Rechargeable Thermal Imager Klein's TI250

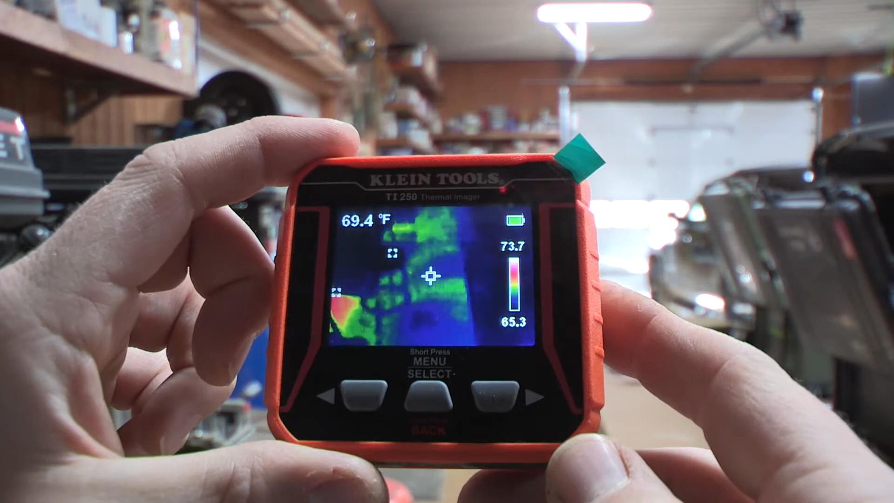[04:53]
On screen: spot 69.4°F
It's not really on right now. I will show you a picture on here of my radiant floor at my house.
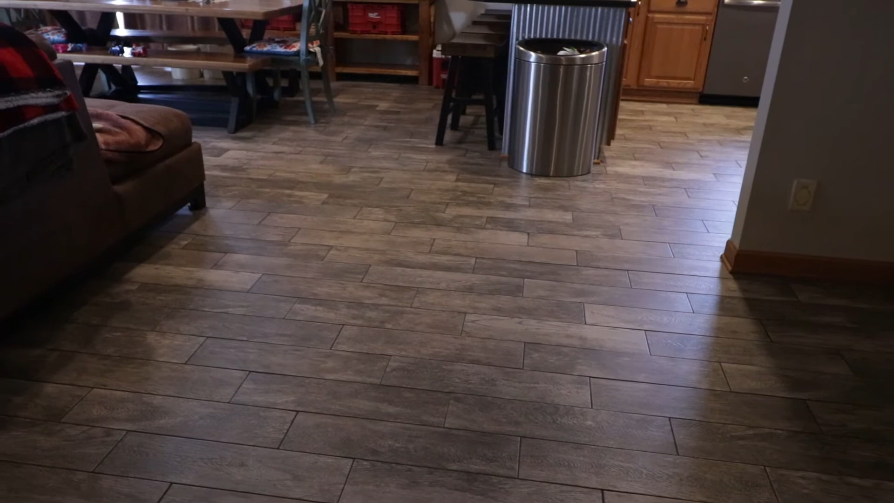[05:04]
Here's a picture of my radiant floor at my house that I took down the hallway and on the left side the radiant floor is off or it is not it's not on because
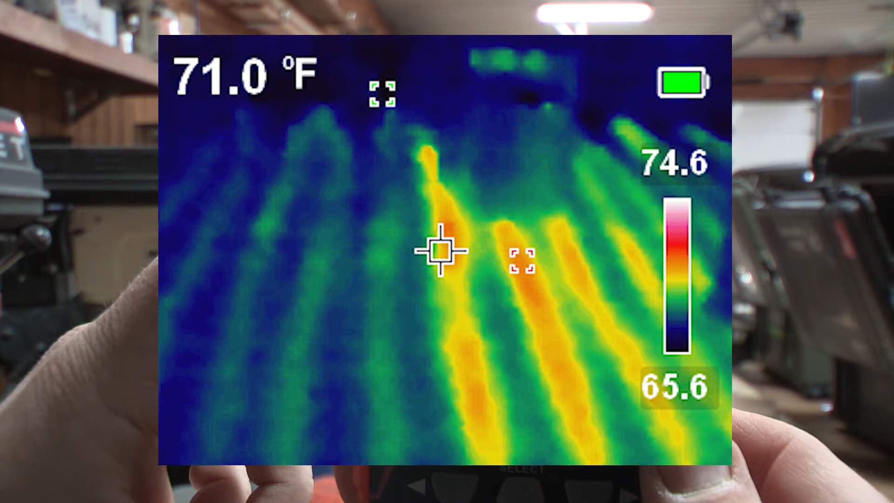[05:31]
On screen: spot 71.0°F
it's on a different thermostat and the radiant on the left or the right is on and is pushing fluid through it. Because that's what the thermostat is calling for in that area. So it kicked on and you'll see that it's you know it's redder.
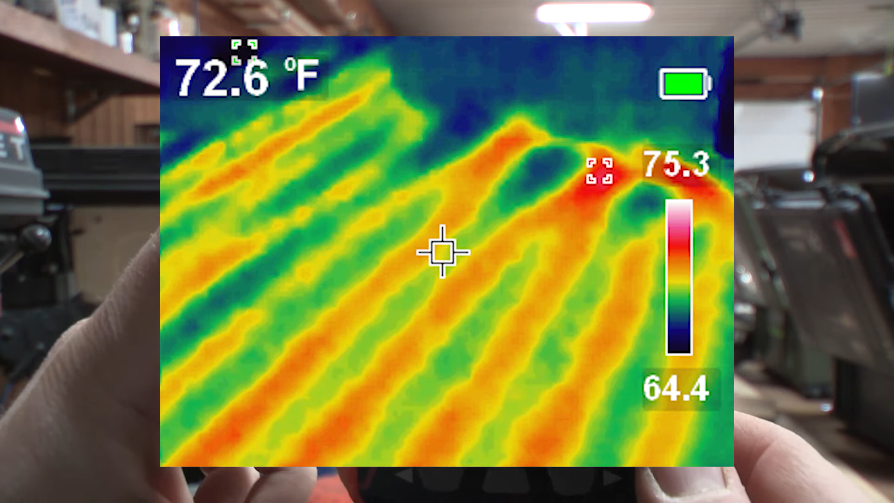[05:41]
On screen: spot 72.6°F
You know you can pretty much find if you have any breaks in your radiant floor I think. You know you can kind of see where your cold spots are and your hot spots.
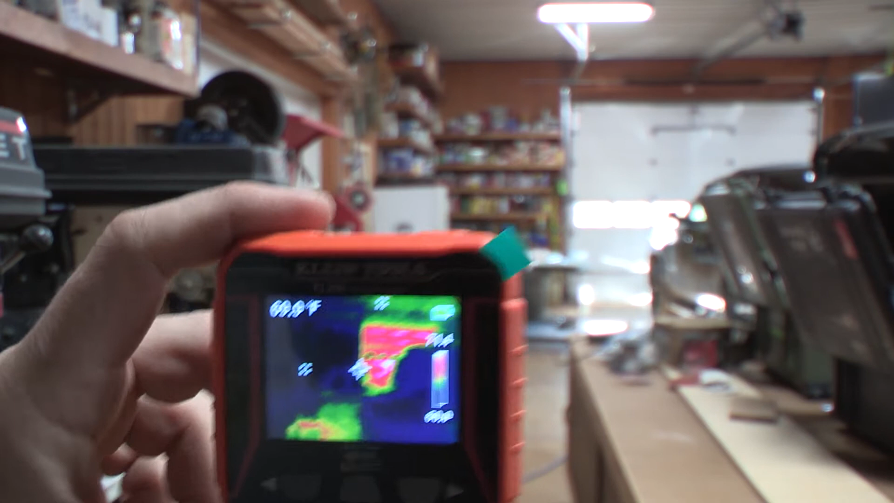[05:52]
Okay so we're going to open up the menu. Hit the menu button.
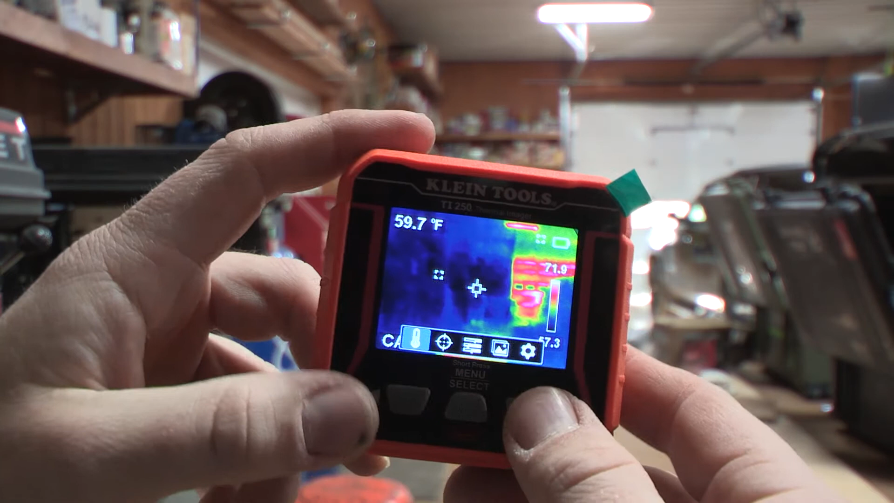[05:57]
On screen: spot 59.7°F
You can scroll right to left. So we'll go all the way to the temperature spot.
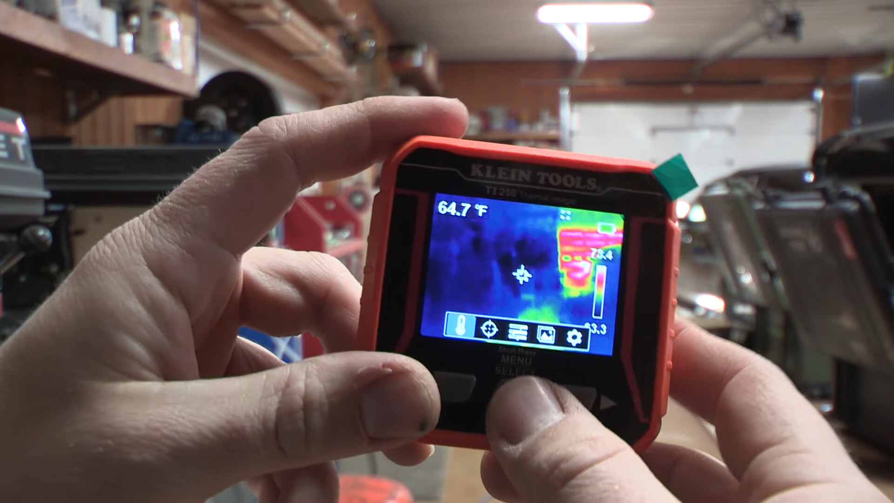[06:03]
On screen: spot 64.7°F
We'll hit it once. So you can change this from Celsius to Fahrenheit.
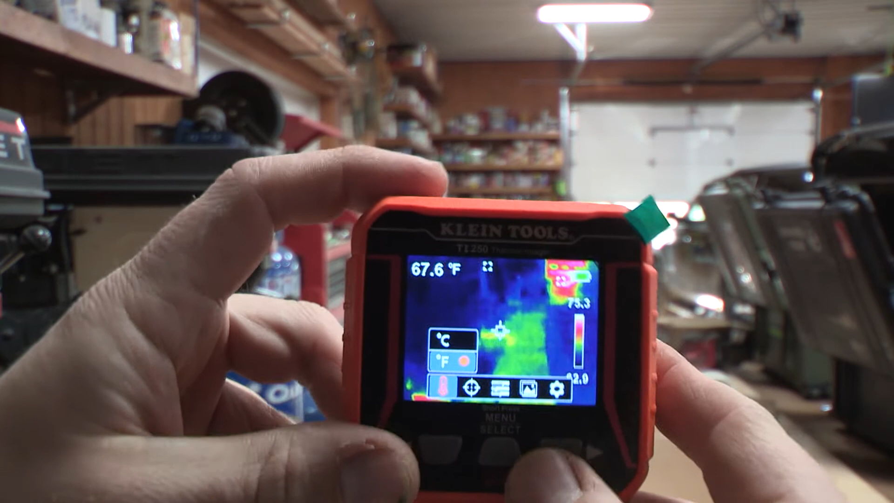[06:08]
On screen: spot 67.6°F
I'm going to change I have it to Fahrenheit because we live in the states and we don't like to be like the rest of everybody.
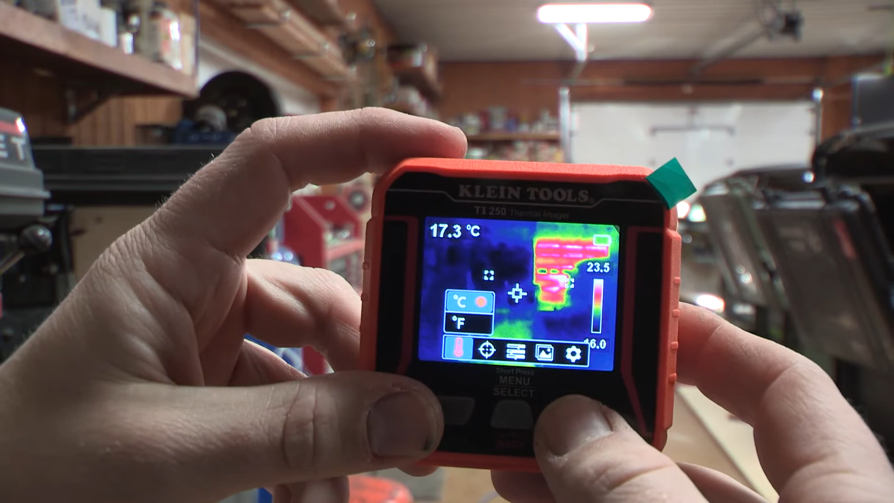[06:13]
On screen: spot 17.3°C
Right? So we'll go over to the next spot. This is to where you can have your arrow key or here we can turn all this off. See see how the center we turned off the arrow and then
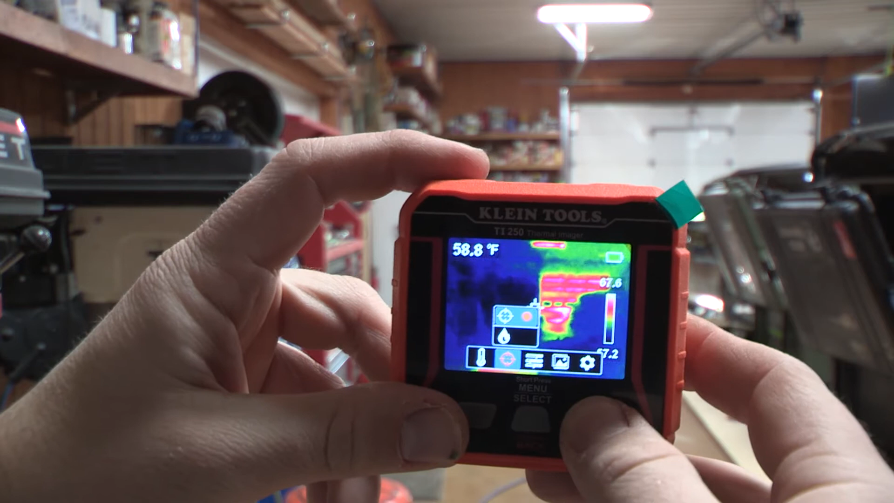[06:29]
On screen: spot 58.8°F
we can also turn on or off where you see that little that little box moving around.
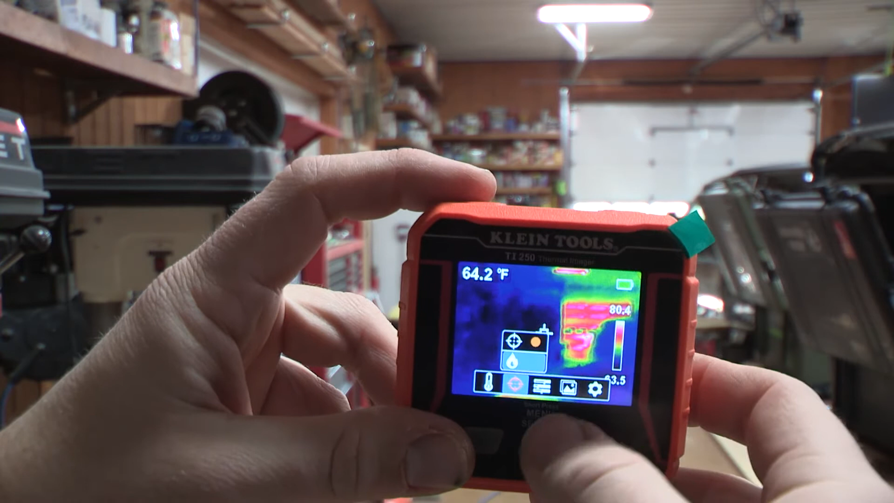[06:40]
On screen: spot 64.2°F
It's all it's trying to find different uh it's like kind of I think it's calibrating or it's finding other hot spots in the area. So we can turn that on. I like to leave that on because it's kind of always moving around checking everything out. Making sure it's all good. Okay so we got to hold this to go back out of that menu.
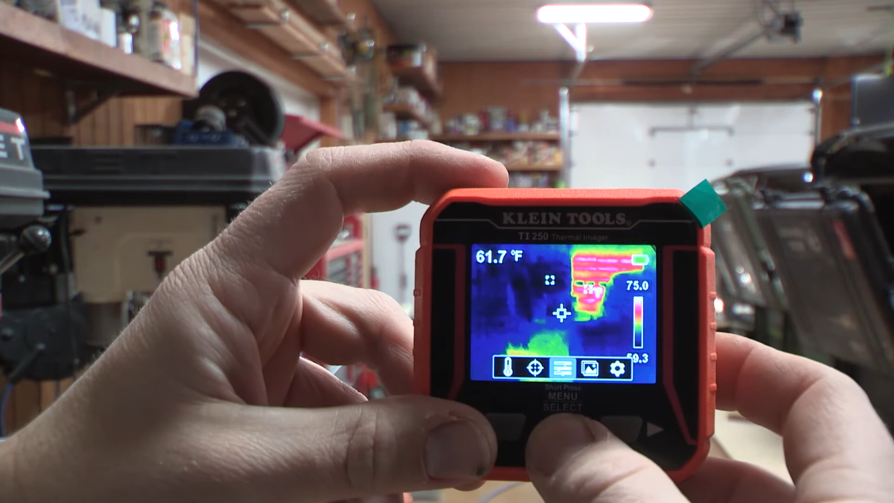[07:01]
On screen: spot 61.7°F, scale top 75.0°F
Now we can go over and if we hit this once we can change the settings to the temperatures. You can go black and white. You can have like gray scale to kind of see what your hot areas are.
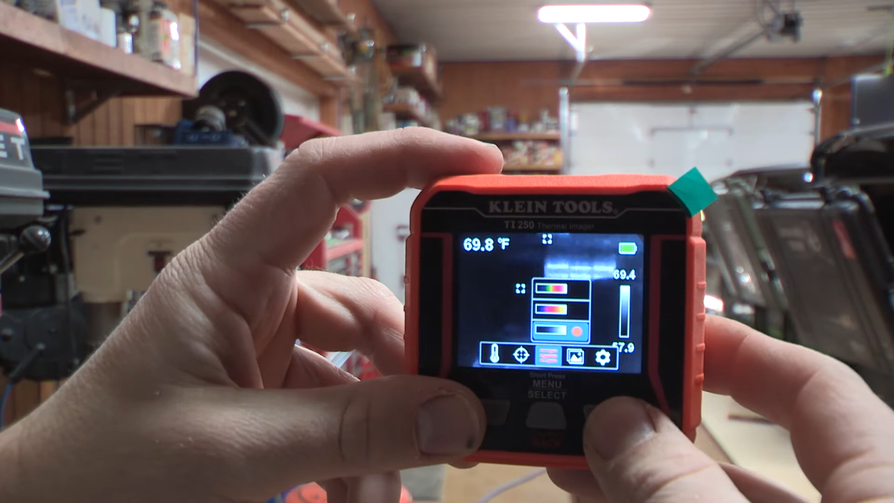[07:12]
On screen: spot 69.8°F
I like to have this just for me kind of seems too blown out.
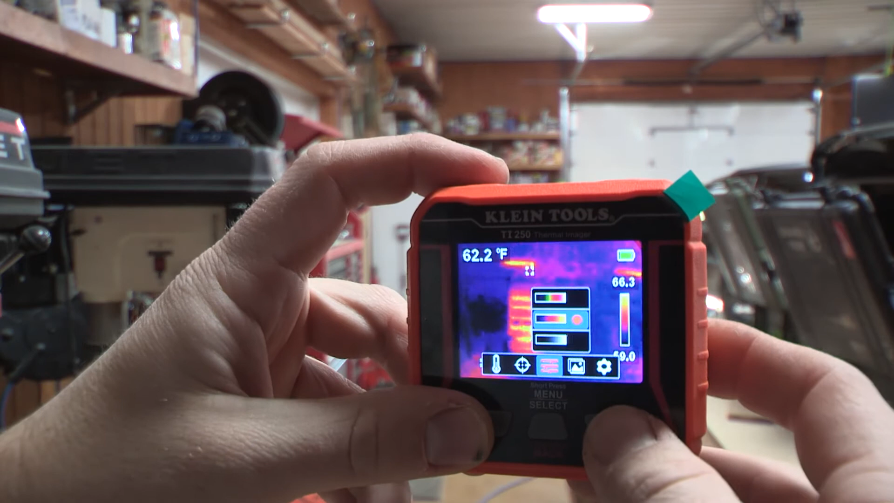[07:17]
On screen: spot 62.2°F
It almost seems like the garage door is on fire. But I like to have it kind of like this because this kind of you can really see where your colder areas are like the blues around you know everything.
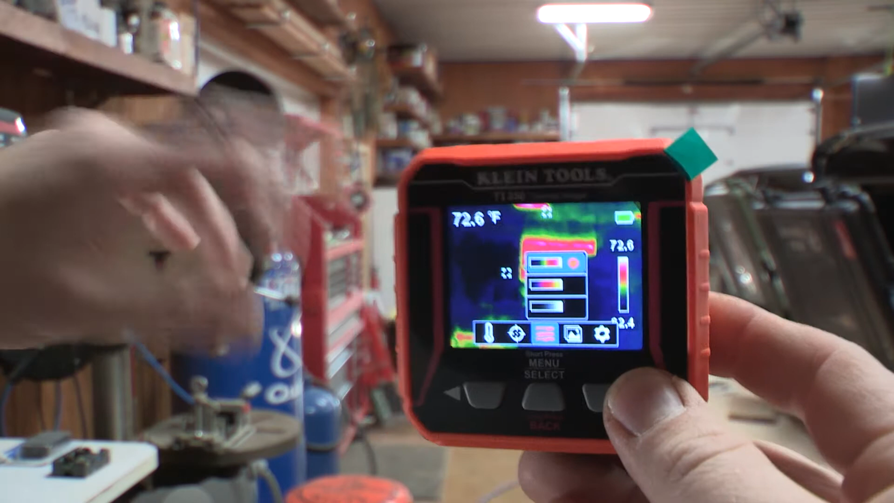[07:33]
On screen: spot 72.6°F
But okay I digress. We'll hold this down.
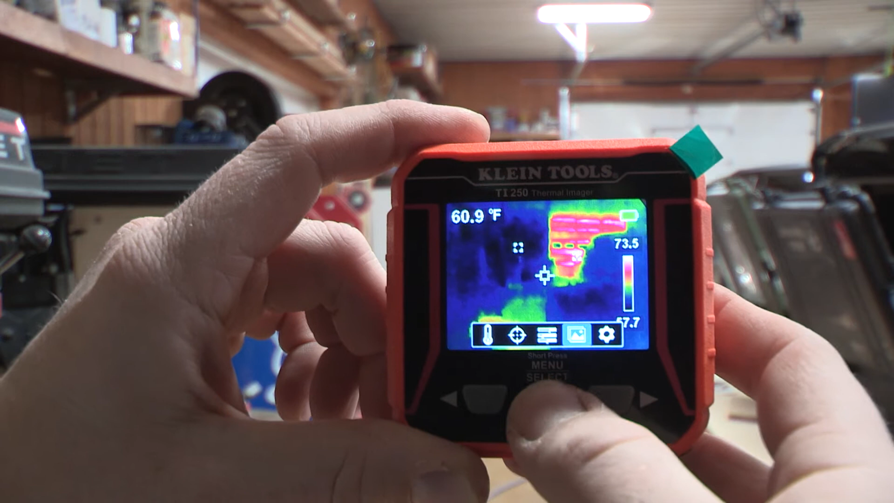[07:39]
On screen: spot 60.9°F
There we go. We can with that we can actually look through the pictures
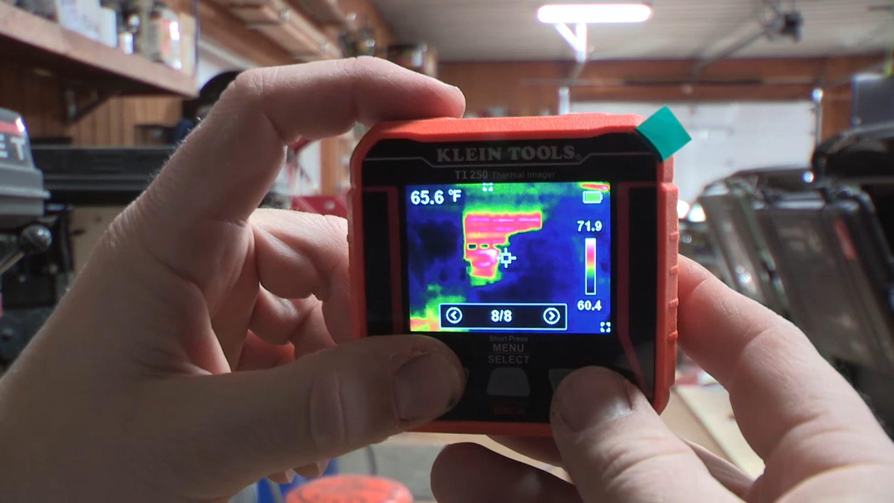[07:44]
On screen: spot 65.6°F
and we can go through different pictures I took.
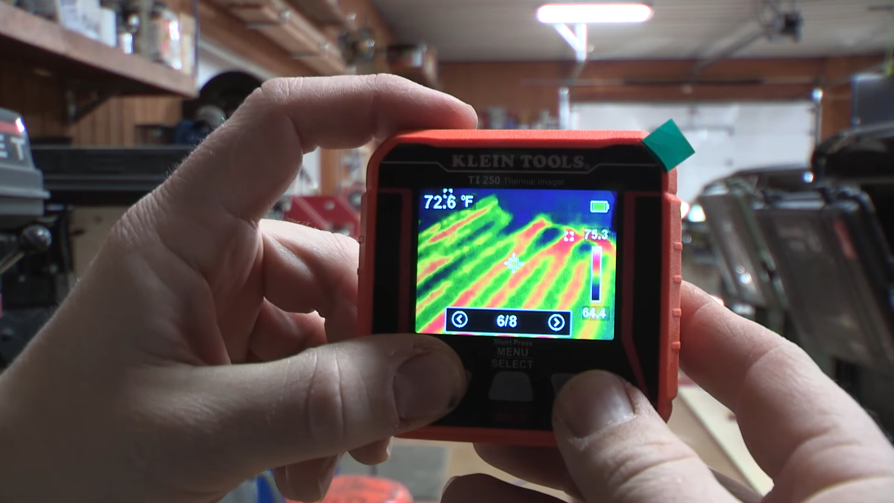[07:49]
On screen: spot 72.6°F
There's my radiant floor that I was talking about in my house I just showed you. And then it all also I forgot to tell you this that when you click on the picture it gives you all this information.